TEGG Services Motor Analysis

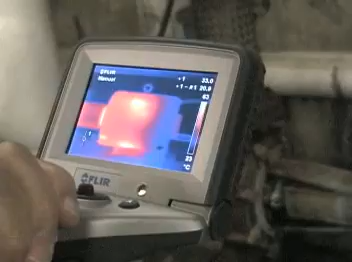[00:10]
We use the case temperature as a benchmark to compare the bearing temperature.
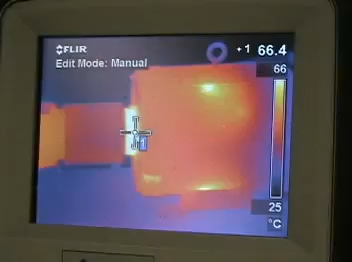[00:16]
An alarm will be signaled if we see a greater than a 10 degrees centigrade difference.
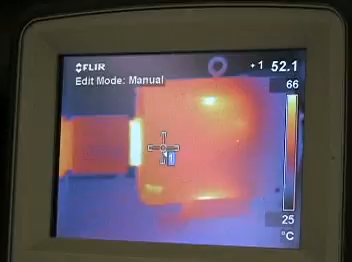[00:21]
On screen: scale top 66°C, scale bottom 25°C
Keep in mind that this is an indirect measurement and will be lower than the actual bearing temperature.
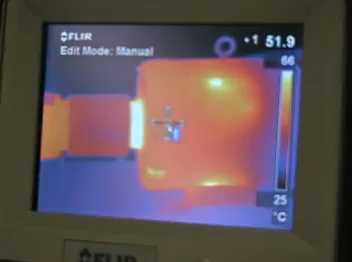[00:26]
On screen: scale top 66°C, scale bottom 25°C
As we move the crosshairs over the bearing, we see a 14 degrees centigrade increase in temperature.
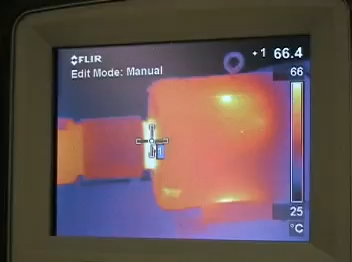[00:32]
On screen: scale top 66°C, scale bottom 25°C
This indicates a strong possibility of a misaligned coupling,
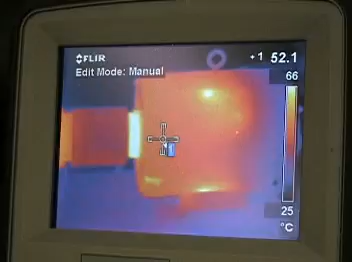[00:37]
On screen: scale top 66°C, scale bottom 25°C
a bad bearing, or a lack of lubrication.
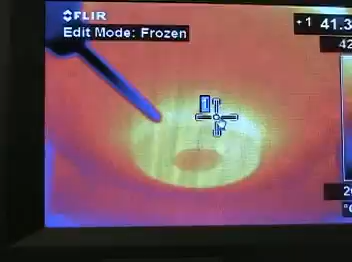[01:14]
It is, however, 15 degrees centigrade cooler than the front bearing.
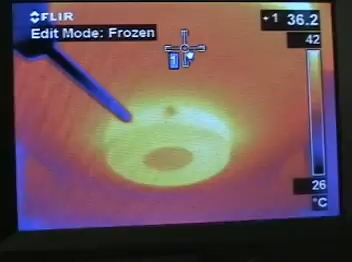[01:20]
On screen: spot 36.2°C, scale top 42°C, scale bottom 26°C
As we compare the temperature of the pump to the front bearing, we see the pump is relatively cool.
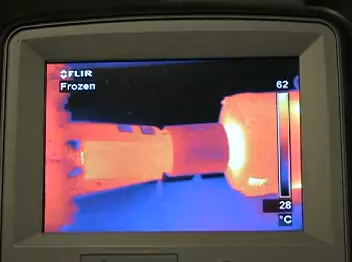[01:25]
On screen: scale bottom 28°C
This is not a source of heat transfer through the shaft to the motor. The recommended solution is to check the coupling alignment between the pump and the motor.